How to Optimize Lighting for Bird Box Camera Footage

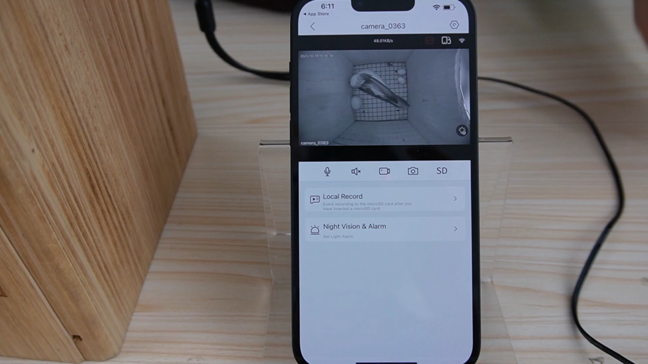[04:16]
And it will automatically turn on to the color image when it detects light.